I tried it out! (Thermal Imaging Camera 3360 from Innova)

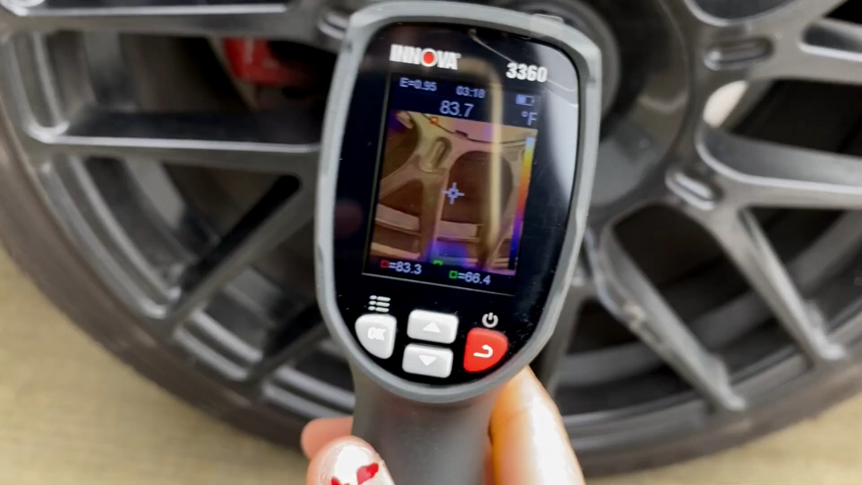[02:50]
On screen: spot 83.7°F
go for a couple minutes that's how you can get an
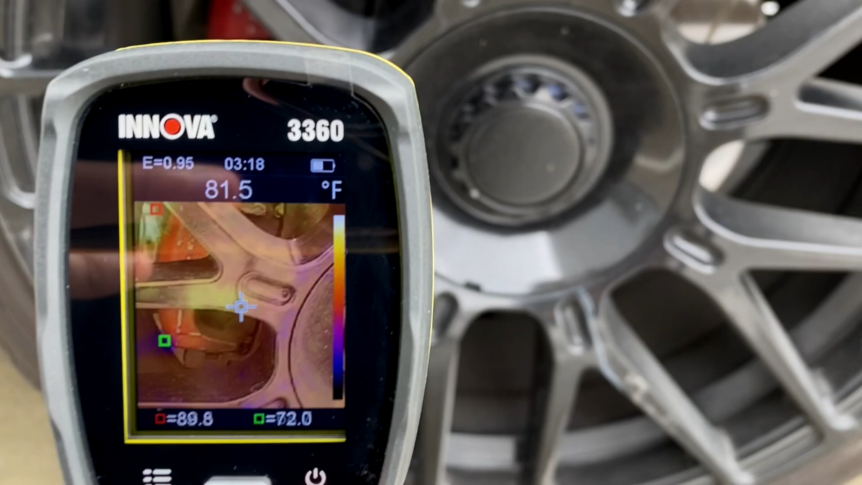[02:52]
On screen: spot 81.5°F
accurate reading so based off of the temperature at the top as long as each caliper is
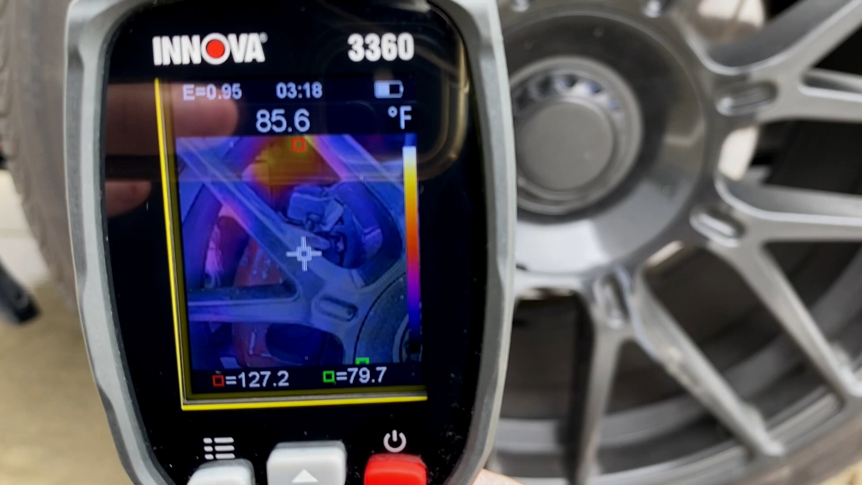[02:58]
On screen: spot 85.6°F
around the same temperature then they are fine if there is one that is much higher than the other one
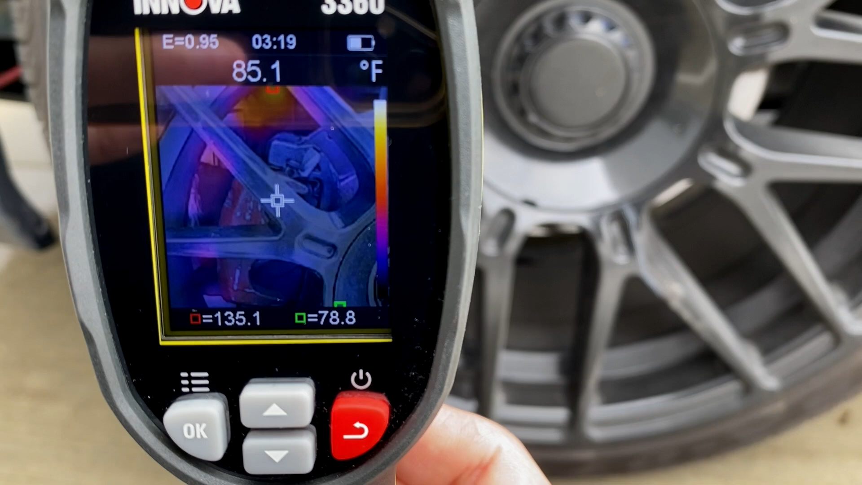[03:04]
On screen: spot 85.1°F
then that's typically where you would have an issue at so right now on average 86 degrees for the driver
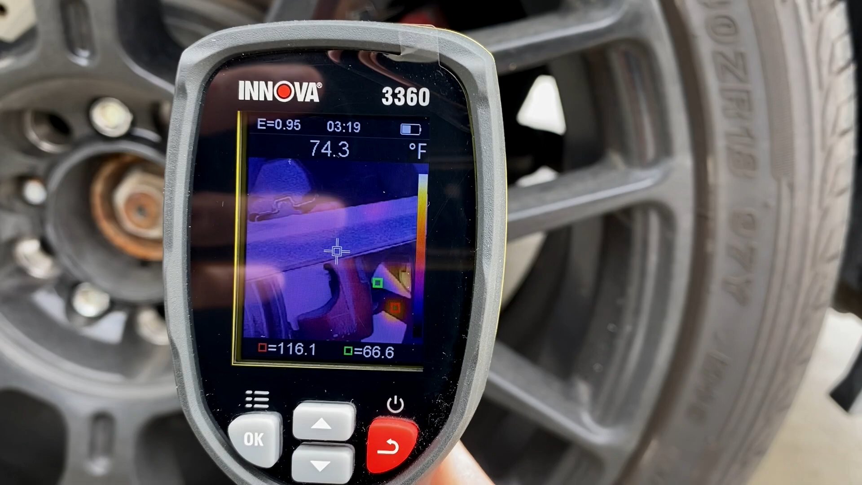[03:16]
On screen: spot 74.3°F, max 116.1°F, min 66.6°F
now this one on average is 78 okay now let's go to the passenger rear